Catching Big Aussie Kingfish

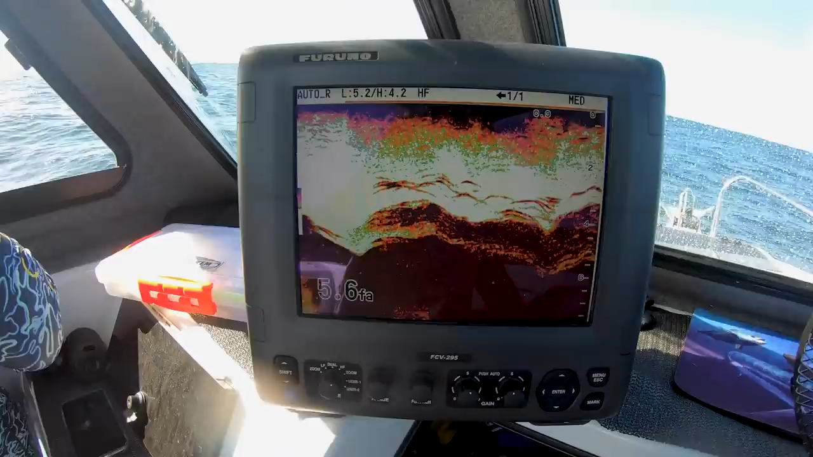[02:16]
On screen: depth 5.6 fa
Look at this. Look at the kings on that bait. Bruno doesn't lie.
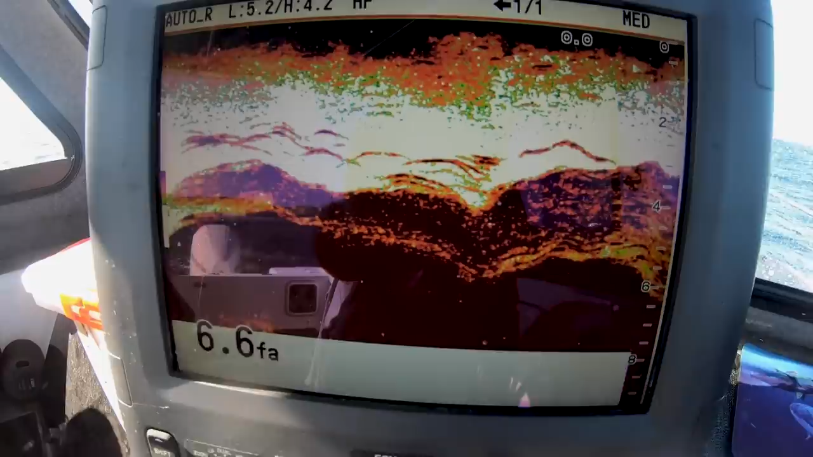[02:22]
On screen: depth 6.6 fa
Look at that puppy go. And you can see there, you can see them all main schools to the left.
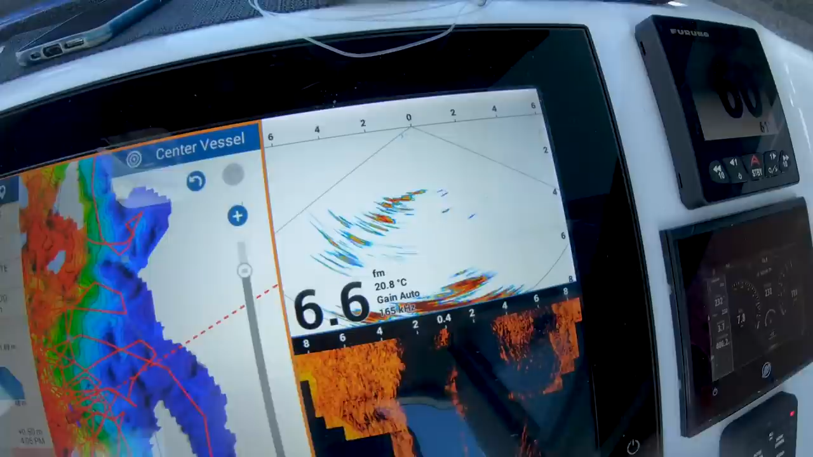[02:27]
On screen: water 20.8°C
So we're just getting over the edge. This is really going to go off. You wait and see. Meter kings.
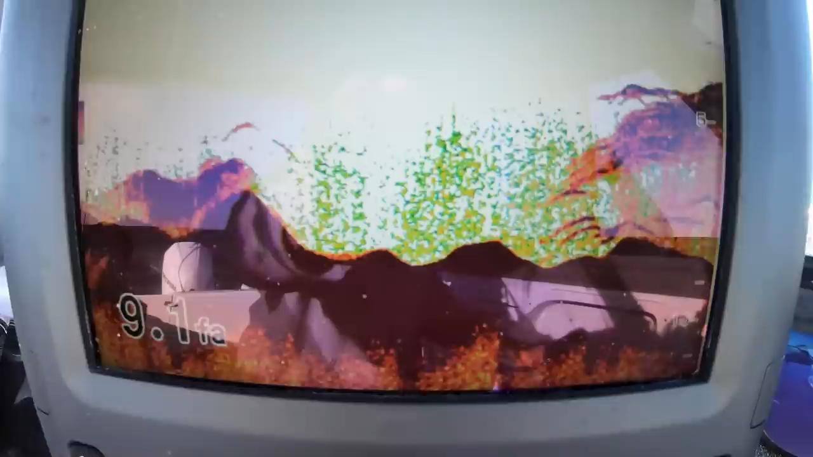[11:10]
On screen: depth 9.1 fa
Oh yeah, there's a bait and there's a ton of fish off. Absolutely stacked.